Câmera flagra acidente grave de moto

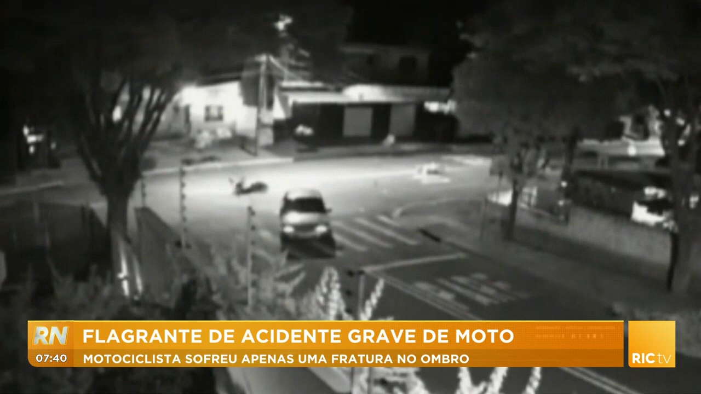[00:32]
A batida é muito forte, tanto que o motociclista é arremessado metros, ele voa por cima do carro. Felizmente, ele está bem. Então ele foi, teve os primeiros socorros ali, o motorista prestou todo o atendimento, acionou o SAMU, foi atendido ali no local, depois foi encaminhado à Santa Casa aqui de Maringá, já que esse acidente aconteceu no distrito de Iguatemi, distrito aqui da nossa cidade. Foi encaminhado ao hospital, ele teve apenas uma fratura no ombro e também algumas escoriações, mas passa bem, chegou no hospital orientado, consciente e agora está se recuperando, Manu.